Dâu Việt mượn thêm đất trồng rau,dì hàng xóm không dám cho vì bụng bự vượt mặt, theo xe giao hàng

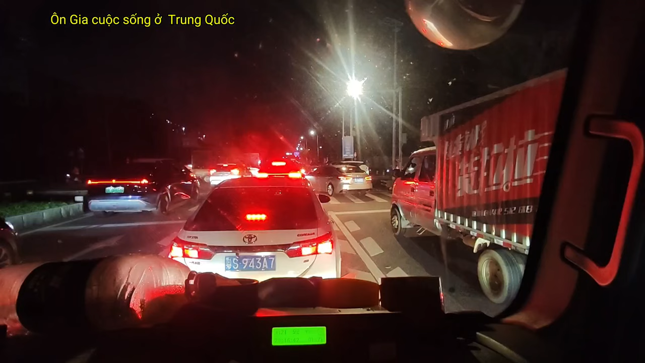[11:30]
Họ hàng gì bị kẹt xe, ông bà cô chú bị đụng xe trước rồi. Hai chiếc đâm vào nhau. Hai chiếc xe con giờ đang lui đang tránh đường đó. Chỗ này hồi nãy không có bắt đèn, tới 8:30 không bắt đèn, mới bắt đèn lên căn nhà bởi vậy không có thấy đường lái xe, thành ra là đụng xe luôn. Hai chiếc phía bên đây nè cả nhà, hai chiếc phía bên đây nè.
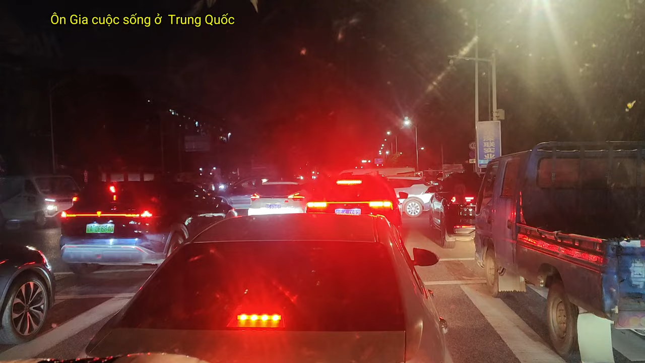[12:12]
Chắc qua lộ đặng tấp vô lề đường cho không bị kẹt xe. Cho họ ly tinh cho cái đường. Cái này ngã ba anh Hoàng Bá nó phải gắn cái đèn xanh đèn đỏ, tại vì xe nhiều quá phải gắn đèn xanh đèn đỏ mới được.
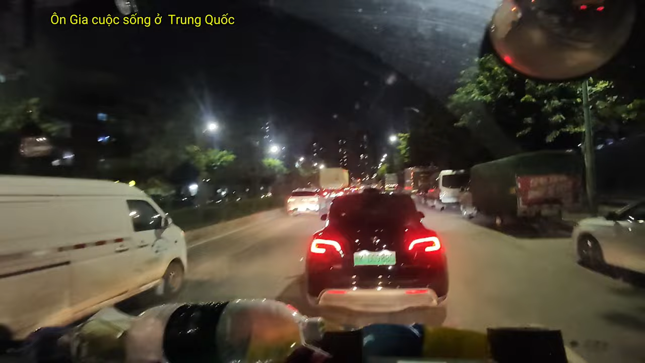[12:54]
Cái ta tắt vô lề, ta chờ cảnh sát lại giải quyết. Xin xin. Xin xin. Xin chờ nó đi. Chờ nó. Thì video của Quyền xin chia sẻ đến đây thôi bà cô chú ơi.